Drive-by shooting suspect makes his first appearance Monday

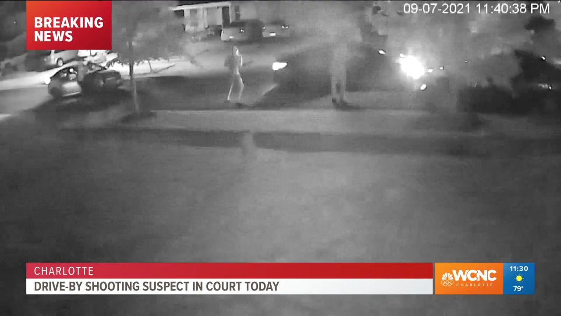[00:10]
Last week, CMPD said Lanier and other suspects open fire into the child's home,